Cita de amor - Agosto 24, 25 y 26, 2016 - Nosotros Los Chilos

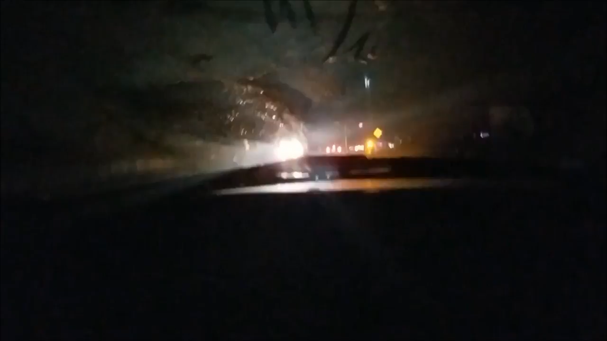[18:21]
Se fue la luz en todo South Sacramento, miren. Acaba de chocar un carro allá. Miren, espera. Miren nada más, miren.